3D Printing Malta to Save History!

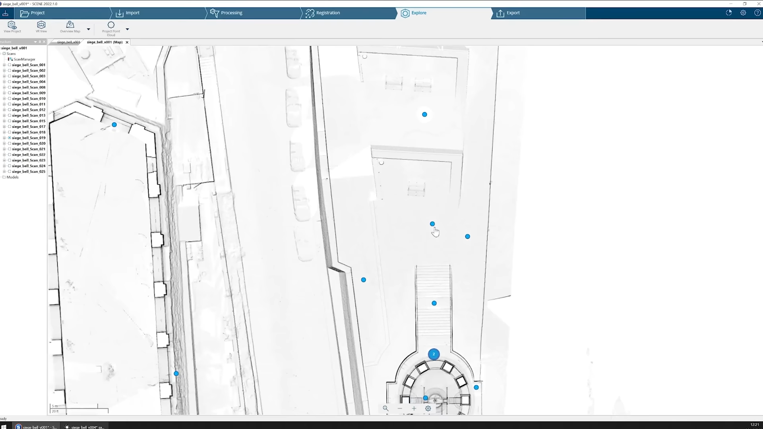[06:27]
Each dot represents a position of the LiDAR scanner.
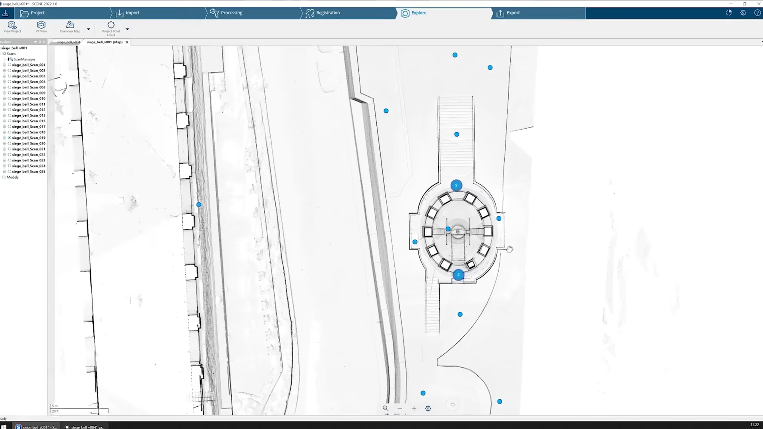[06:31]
You've got the bell tower over there, the monument. Here we can see the representation of those scans into a point cloud. So all those scans combined. That's a lot of data. It is.
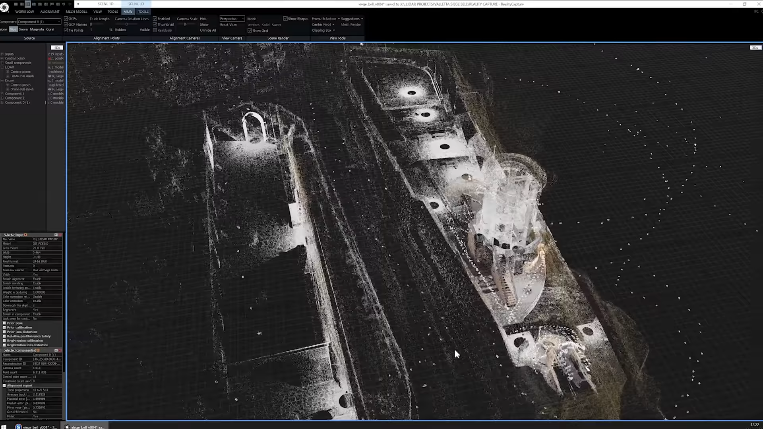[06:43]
Each point is a measurement of the laser. Exactly.
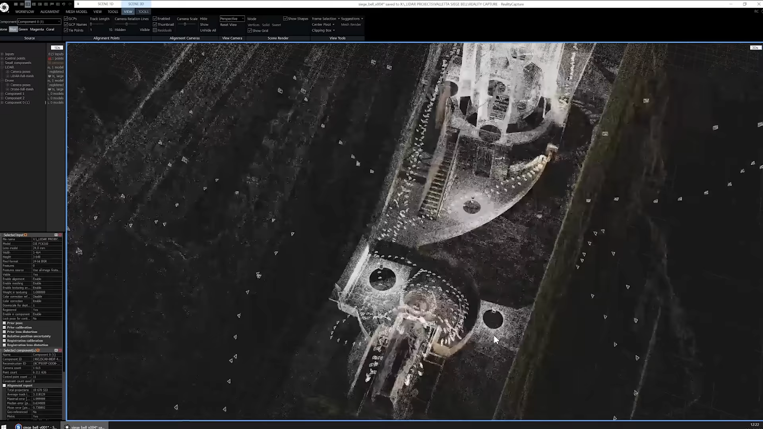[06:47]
So you can see the blue dots now turned into these black holes. So obviously the LiDAR scanner cannot scan underneath it. Oh.
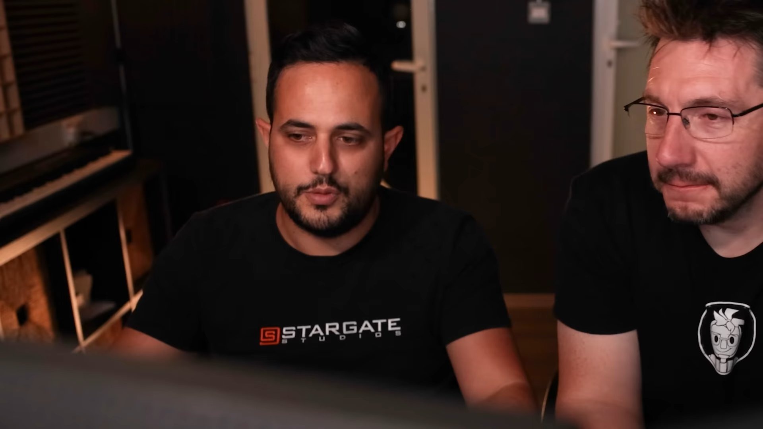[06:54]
So that's where the tripod was. If we zoom in, we can see a lot of tiny dots. Super, super tiny dots. Those are not all of the dots. That's a small representation of all the dots. Okay.
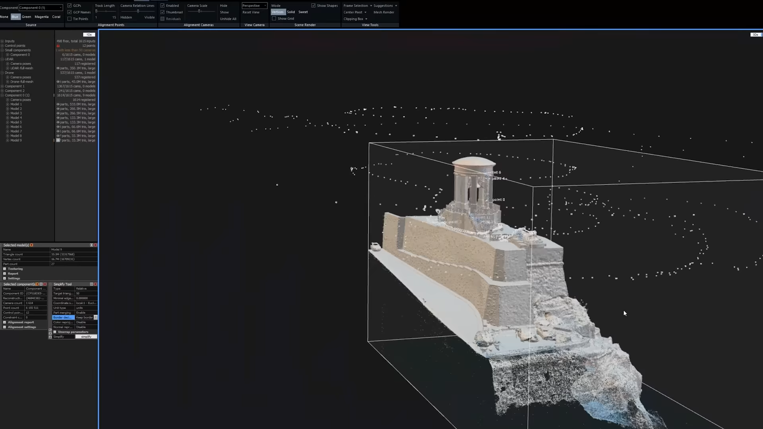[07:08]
So we've got these white things and those are all the photos that were taken with the drone, as you can see up here.
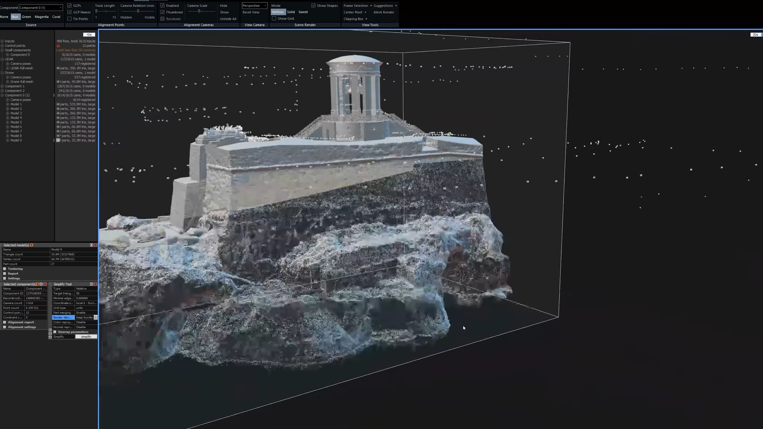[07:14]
Oh, I see that you can kind of see the drone path it took on its photo path.
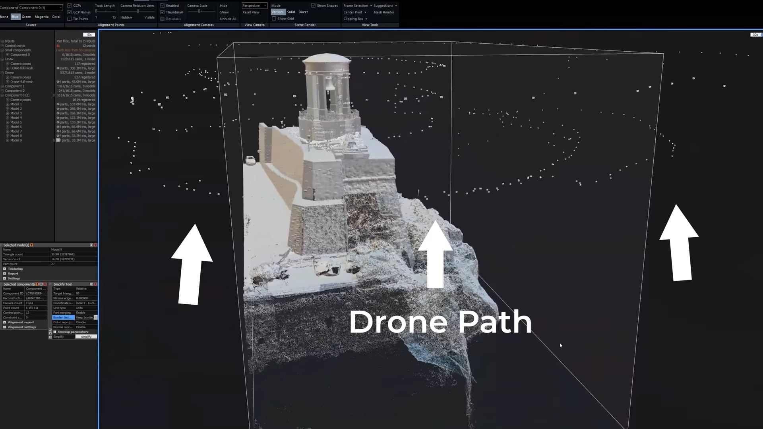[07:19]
These big circles around the whole area and then zooming in onto the bell tower.
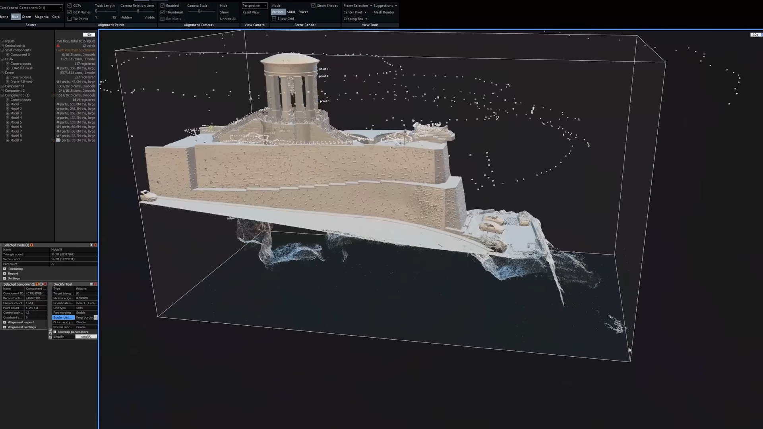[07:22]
One photo. Okay, there's that view. Exactly.
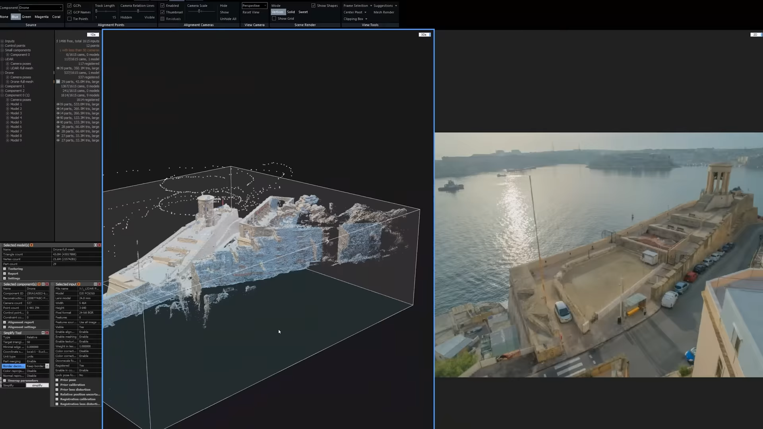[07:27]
And then, if I click on the next one, you can see another photo. Then, if we had to also get close down here,
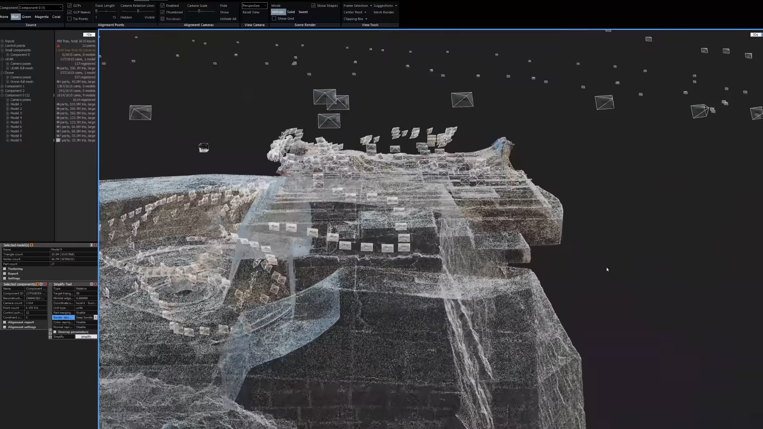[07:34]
you can also see all the individual ones.
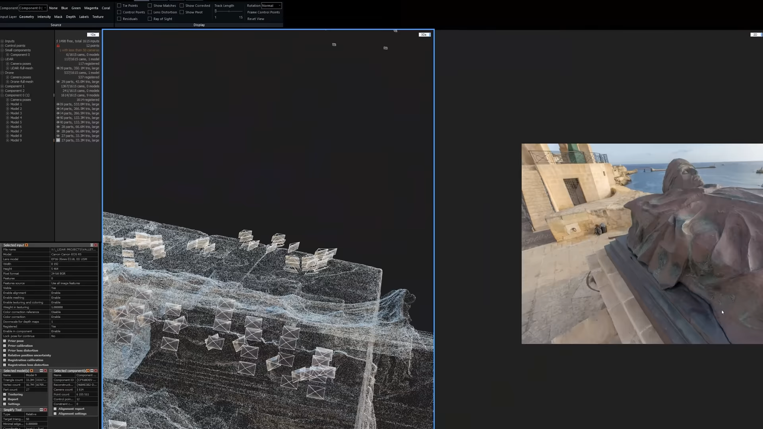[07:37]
These were taken with the DSLR. So you could have seen Peter here moving one place to the other. And following the same style of acquisition, right? Exactly.
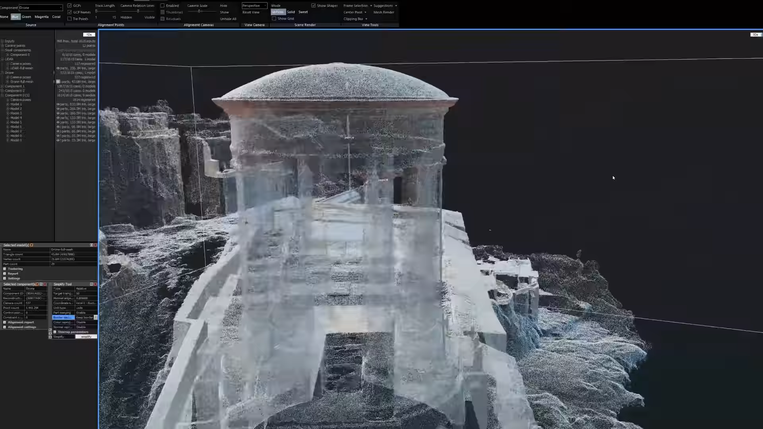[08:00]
I find that fascinating because what's great is someone can do this.
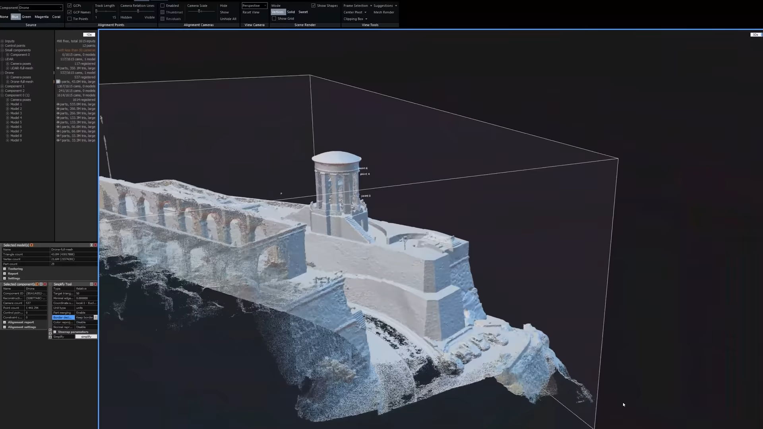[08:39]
This area, as we've seen before, this was only captured by the drone. So we can see the detail that the drone created, which is good, but it's never as sharp.
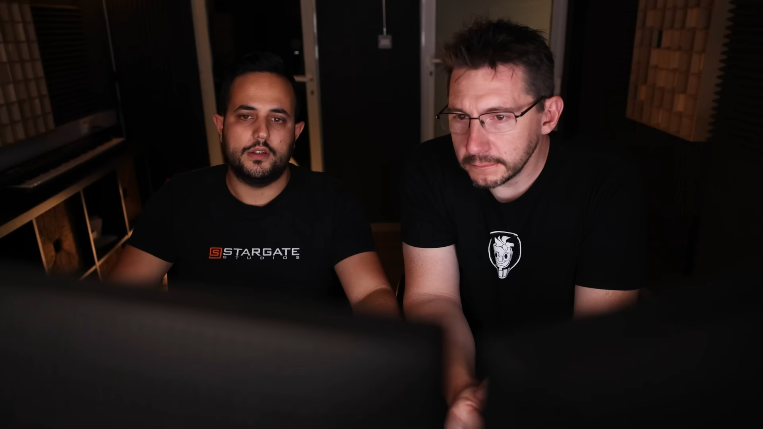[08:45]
It's well, and it's not perfect. Exactly. But it's good.
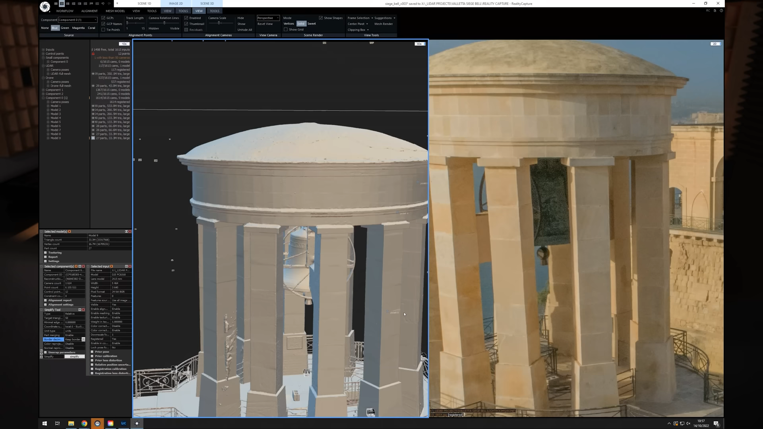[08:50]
Now this, though, this had a drone. Hot banana. The LiDAR scanner. That is nice. Yes. You can see the individual stones.
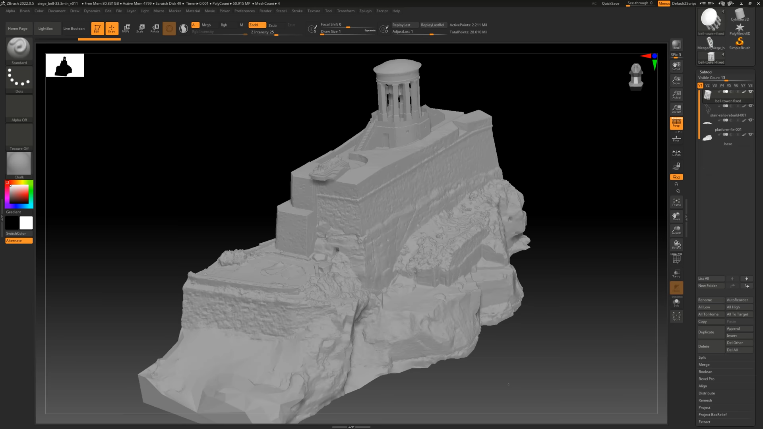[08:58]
So the point cloud was turned into a model, a mesh, a 3D model.